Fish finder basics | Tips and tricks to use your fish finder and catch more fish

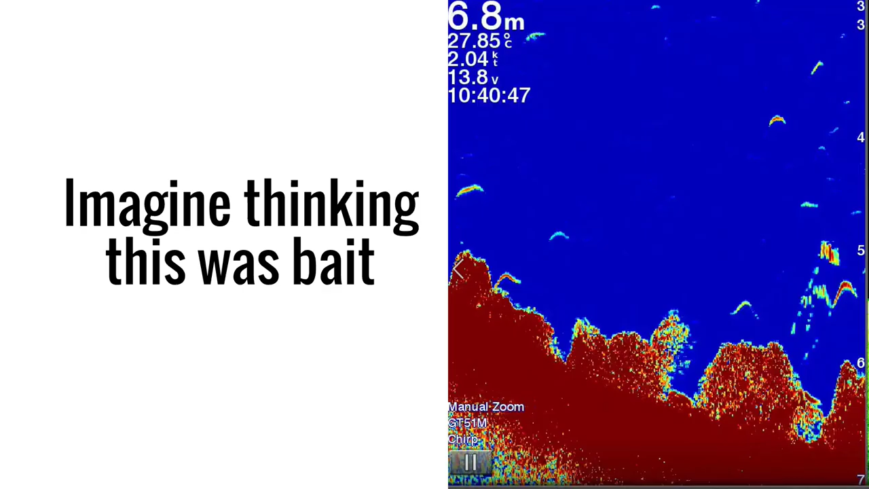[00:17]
On screen: depth 6.8 m, water 27.85°C, speed 2.04 kn
Imagine thinking this was bait, when it's massive fish.
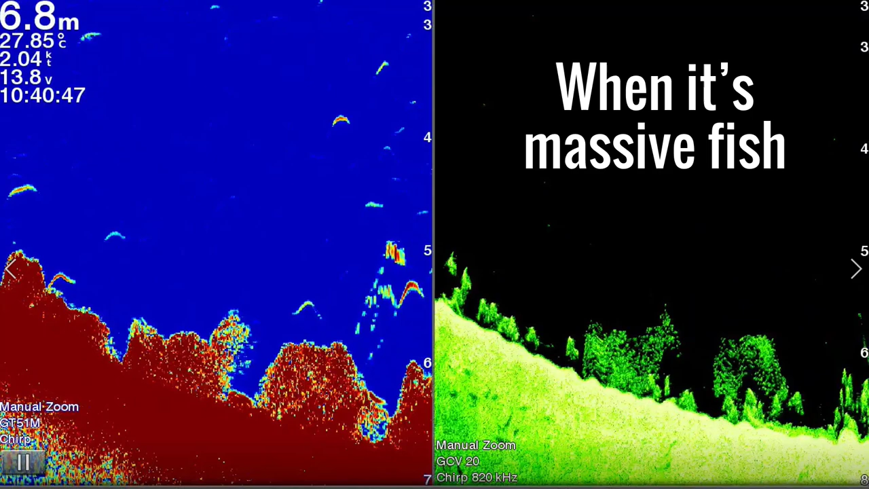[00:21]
On screen: depth 6.8 m, water 27.85°C, speed 2.04 kn
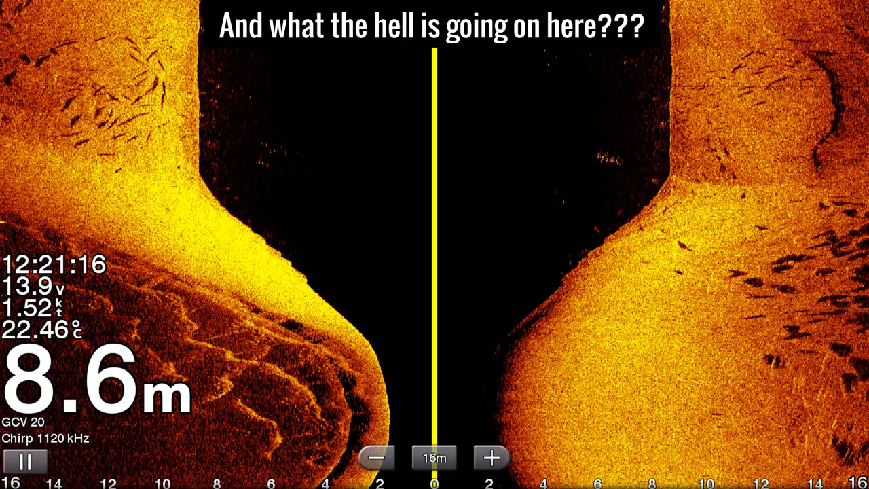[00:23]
On screen: depth 8.6 m, water 22.46°C, speed 1.52 kn
And what the hell is going on here? Even if you work out what's down there, do you know where they are in relation to your boat?